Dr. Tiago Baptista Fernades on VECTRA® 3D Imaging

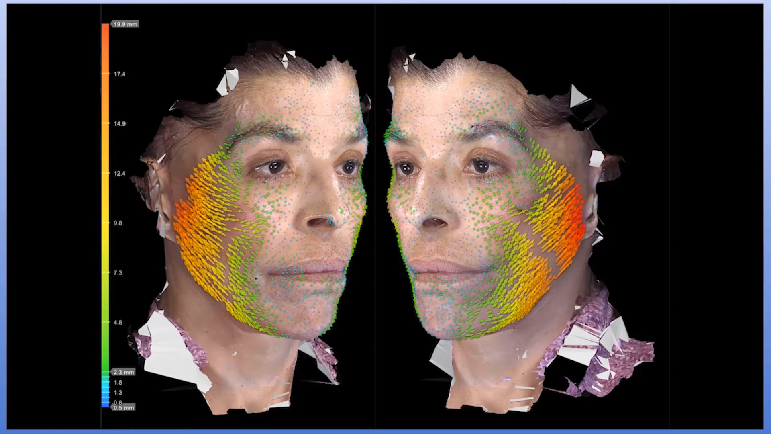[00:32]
Looking at these vectors, I realized that the left side of my patient had a little bit more tension than the right side. Eventually, I might be getting some asymmetries being done by myself because I'm right-handed.